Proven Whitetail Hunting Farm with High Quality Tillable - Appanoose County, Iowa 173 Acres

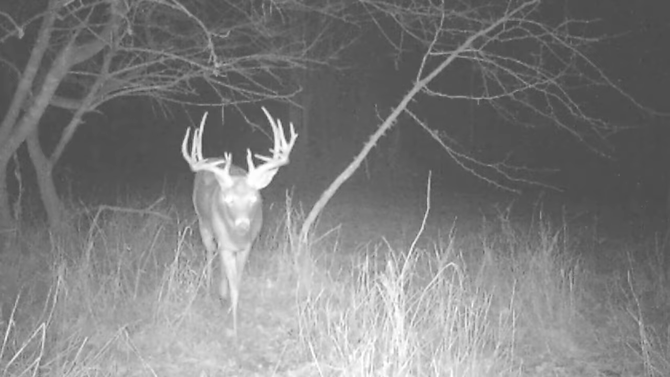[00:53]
The owner has great whitetail history here, and that's no surprise.